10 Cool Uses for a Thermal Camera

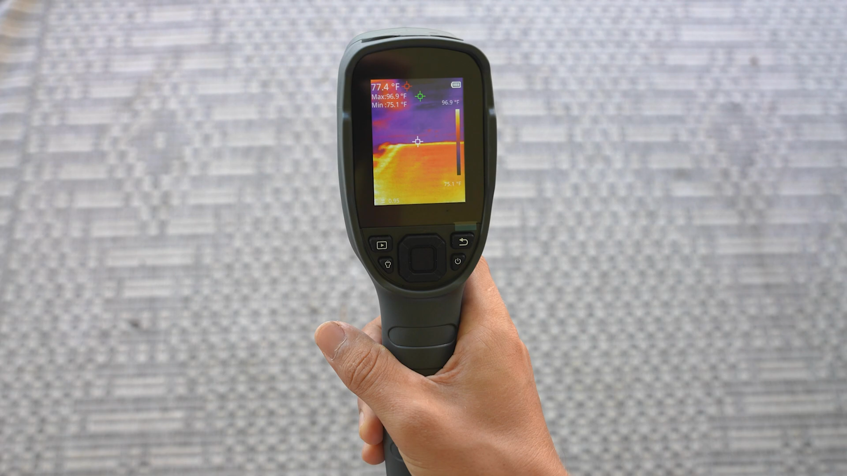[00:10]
On screen: spot 77.4°F, max 96.9°F, min 75.1°F
The camera I used for this is the Topdan TC004.
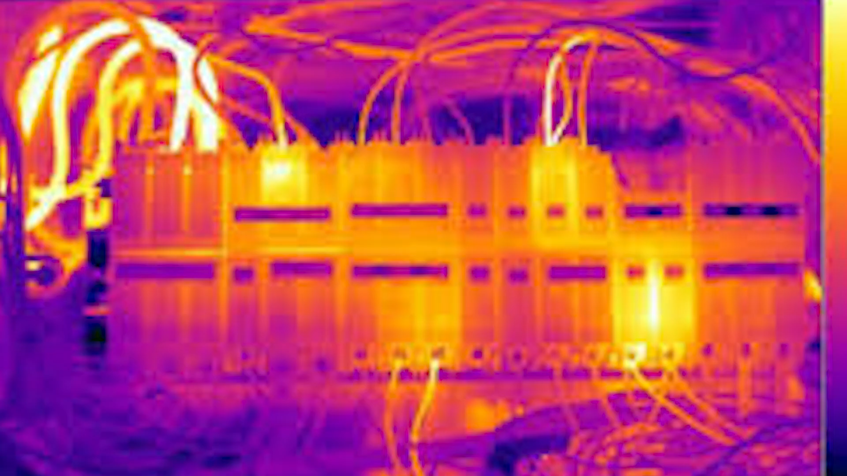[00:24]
A thermal camera can be used to find hotspots in electrical circuits or components,
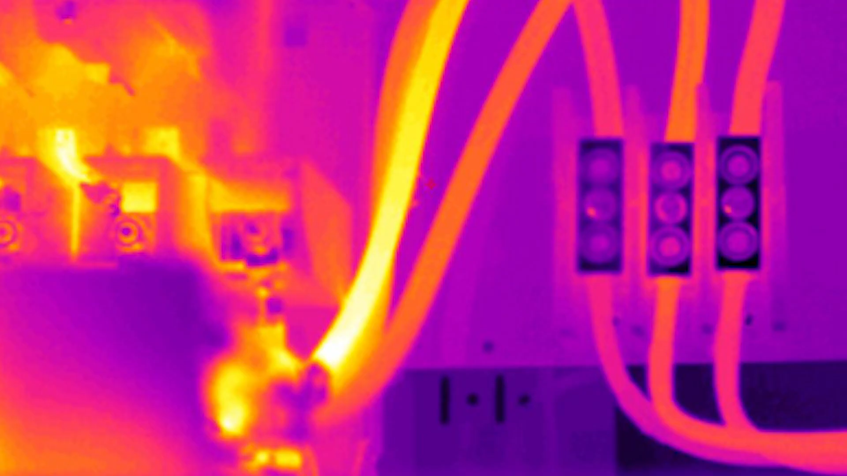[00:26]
which would indicate that a part is overheating,
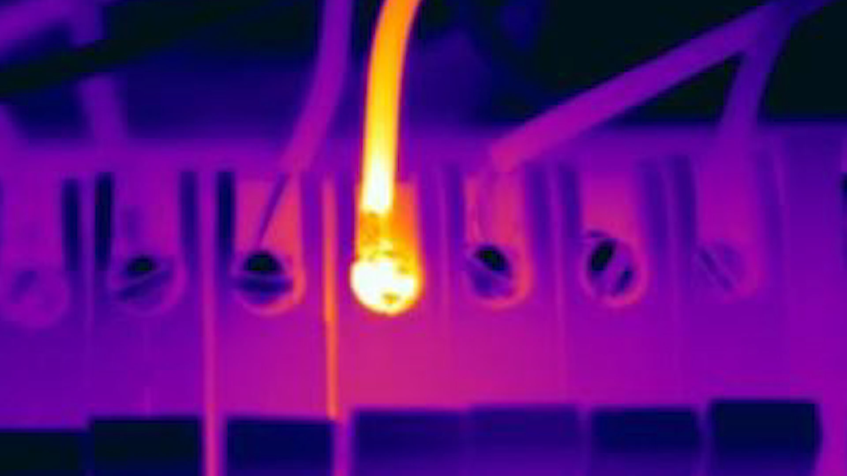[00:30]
there is a loose connection, or something is shorting out.
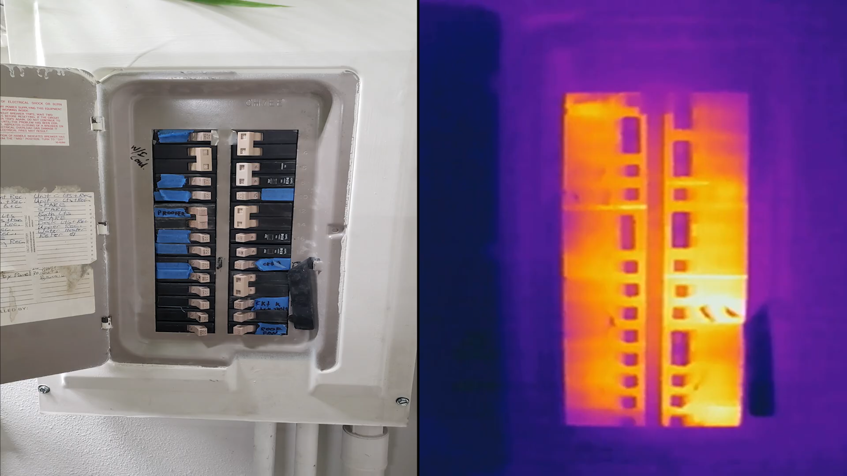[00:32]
Electricians will sometimes use a thermal camera to find faulty circuit breakers. A breaker that is going bad will often be hotter than those around it.
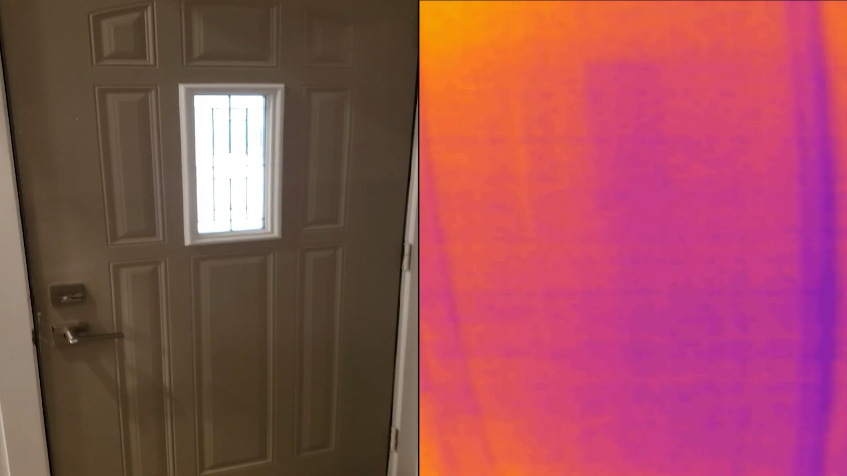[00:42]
Number 2. Leaking door seals.
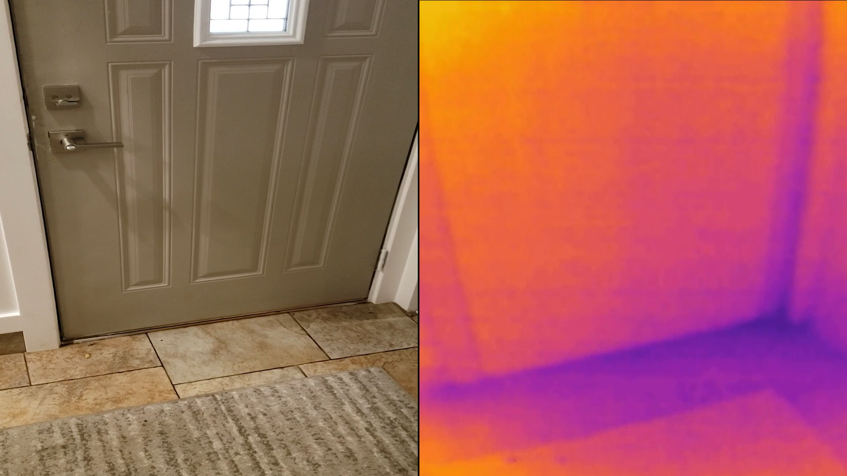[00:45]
You could easily find hot or cold spots on door seals using a thermal camera.
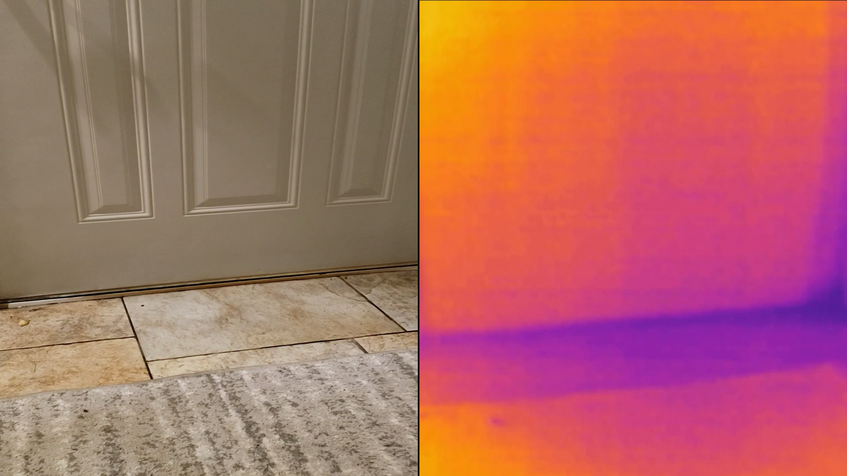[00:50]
Front doors, side doors, garage doors, slide doors.
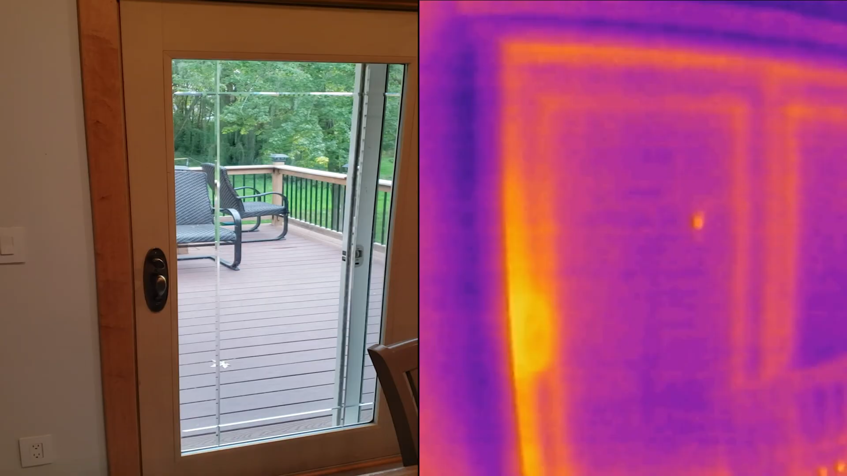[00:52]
Spots in or around the door that stand out in the thermal image would indicate that that section is not adequately sealed.
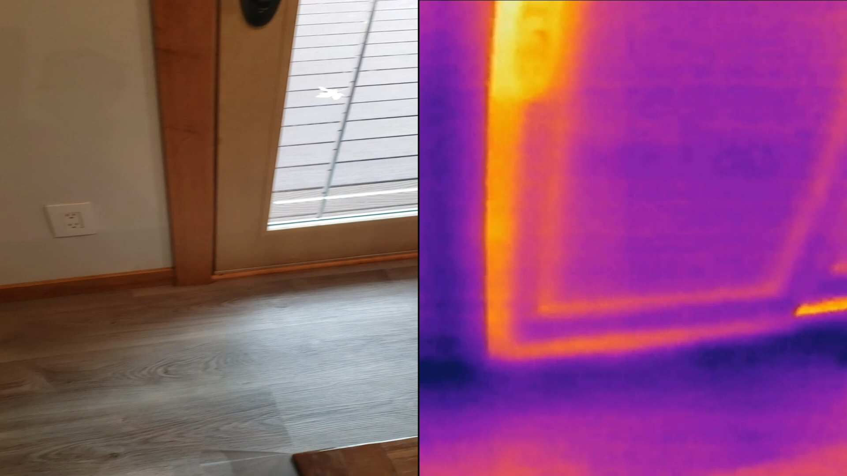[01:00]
Here's a fun fact for you. Firefighters use these cameras to see if the room they're about to go into is hot by looking at the door.
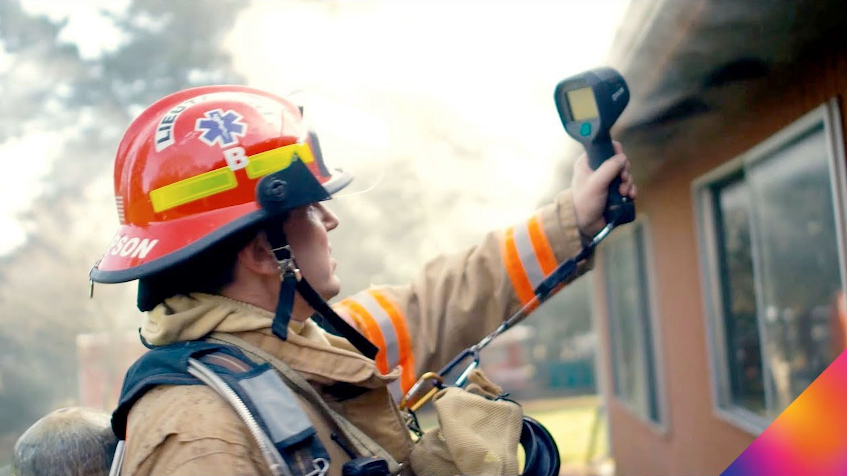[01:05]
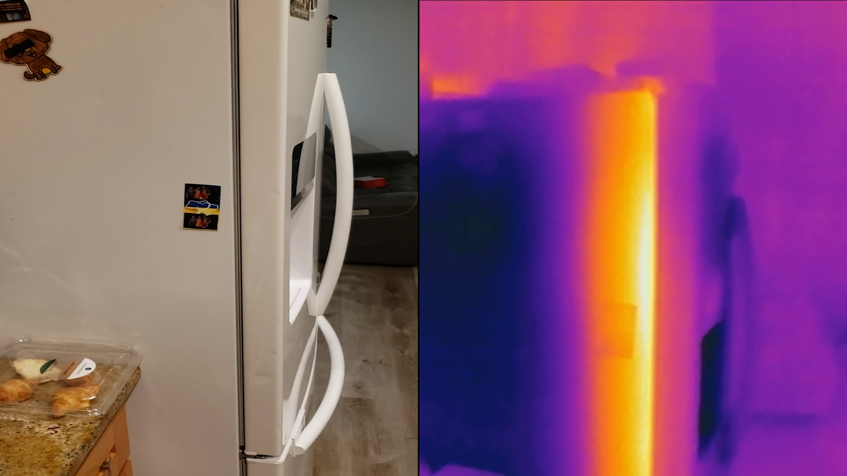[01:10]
Door gaskets, such as on a refrigerator, could also be checked in a similar manner.
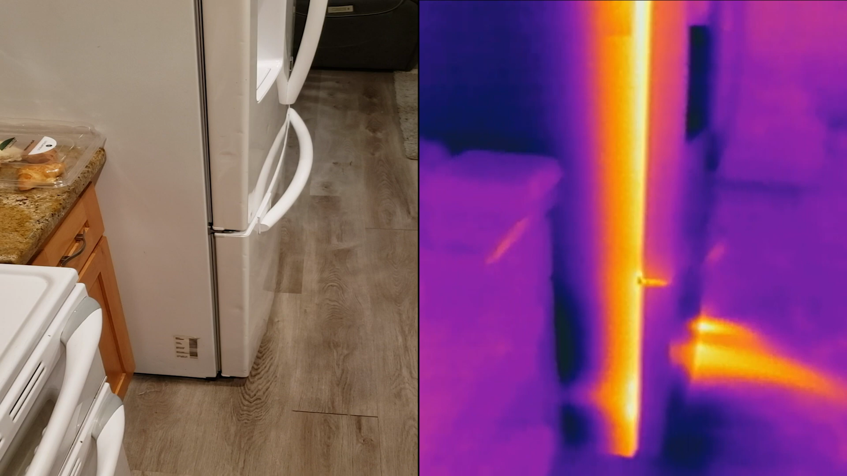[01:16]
If the gasket is making a good seal, the color of it should all be the same on the camera, but if there is a leak somewhere, it would be pretty easy to spot it as that spot would stand out.
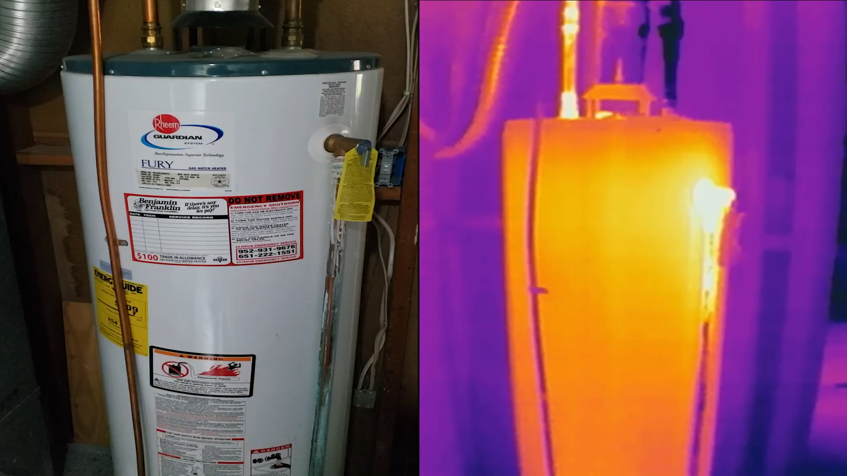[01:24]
Number 3. A leak in the water heater tank. Oftentimes, a leak in the tank would show up on a thermal camera as a hot spot. Even though you'd probably still need to replace the water heater, at least you can confirm where the leak was.
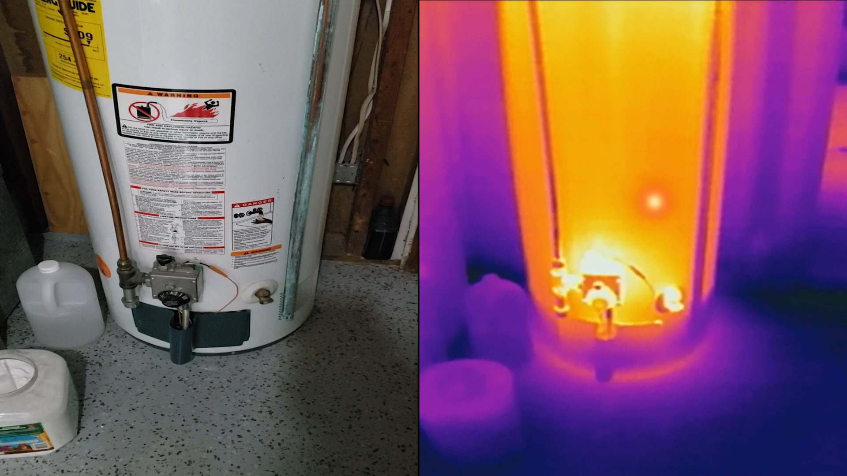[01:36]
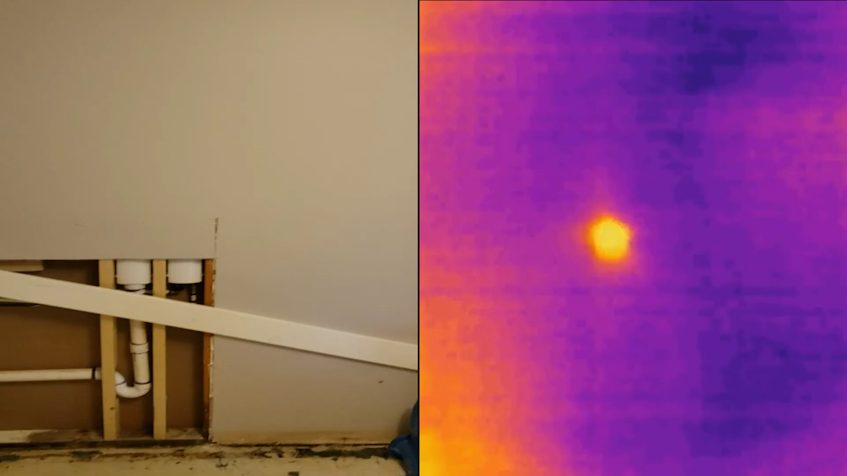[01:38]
Number 4. Water leaks in the walls.
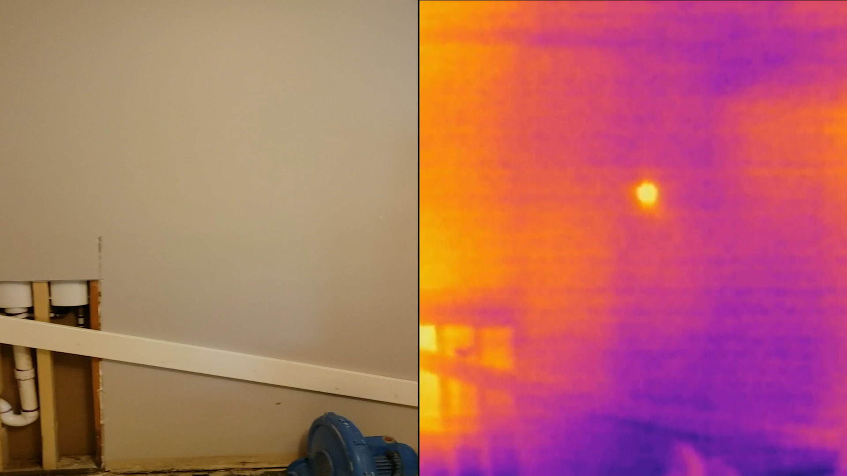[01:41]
A water pipe in the wall or floor that sprang a leak would also show up as a hot or cold spot, making it easier to pinpoint the source of the leak.